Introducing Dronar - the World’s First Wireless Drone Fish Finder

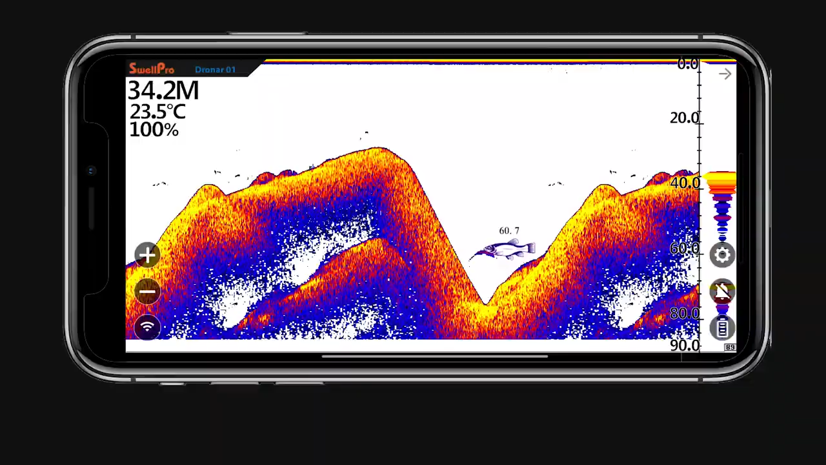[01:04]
On screen: water 23.5°C
The app will now show the underwater info on the screen.
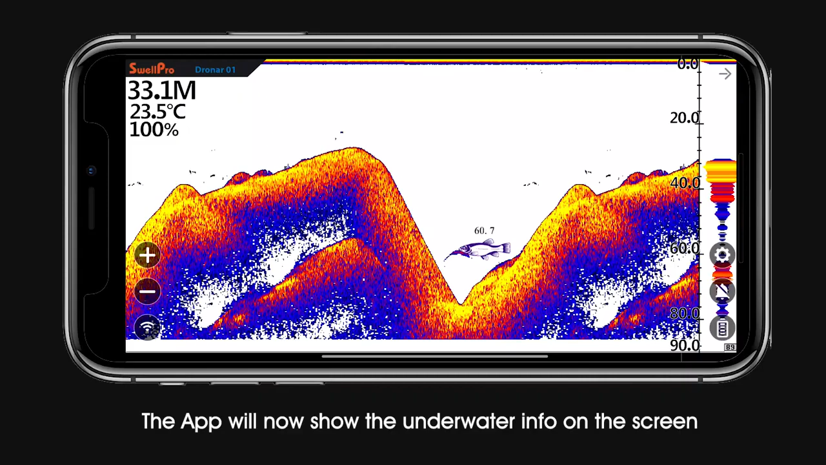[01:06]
On screen: water 23.5°C
The top of the screen is the water surface. The yellow blue at the bottom is the water ground.
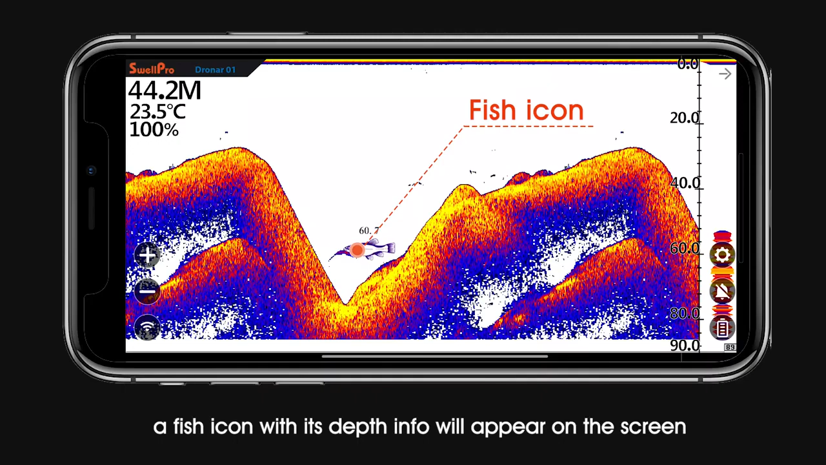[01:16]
On screen: water 23.5°C
The screen also shows the current coordinate of the fish finder.
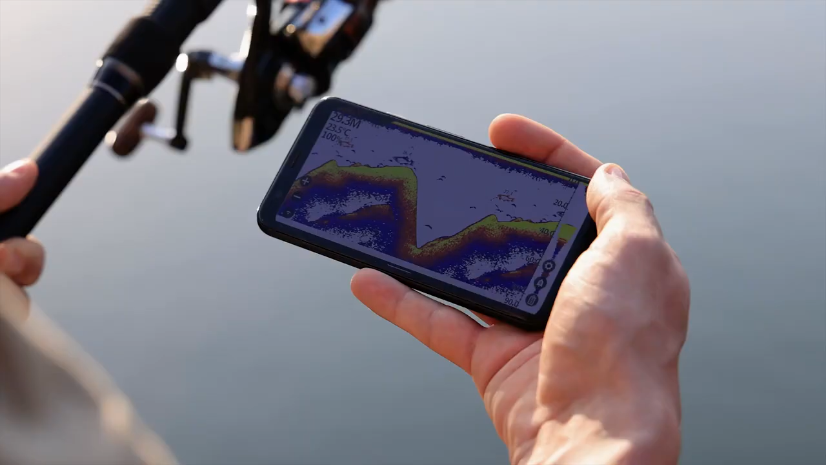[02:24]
Gently reel in the Dronar, the underwater info will start to appear on the app.